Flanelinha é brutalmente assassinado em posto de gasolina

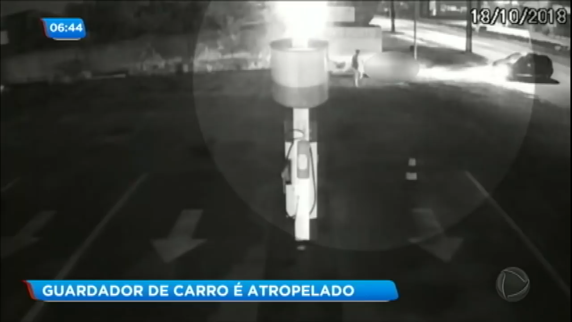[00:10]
Veja a reportagem. A gravação já mostra o flanelinha levando uma rasteira e caindo no chão. Na sequência, o primeiro dos atropelamentos. O segundo acontece com o motorista dando ré no carro. As cenas bizarras se repetem mais duas vezes. O carona assiste a tudo. Corre para o posto de combustível e expedir uma faca para o vigia. Não tem resposta, então pega uma pedra do chão mesmo e atira duas vezes na cabeça da vítima, que morre ali mesmo, antes do resgate chegar.